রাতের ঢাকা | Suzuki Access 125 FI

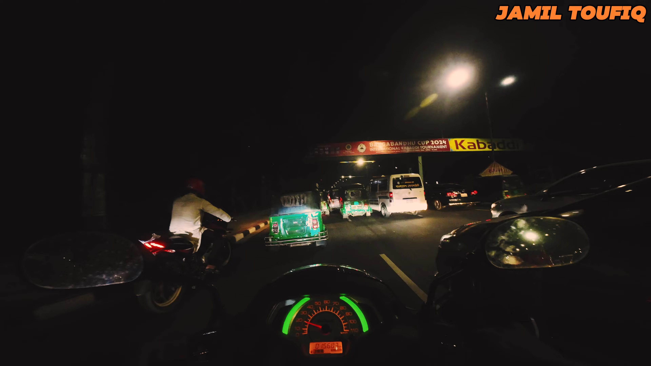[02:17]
आमार ठीक शामने जहांगीर गेट आमरा डांदी के रास्ता ता निलाम एखान थे के महां खाली फ्लाई आवारे उठे पोडवो एई फ्लाई आवार थे के इजेते पारवो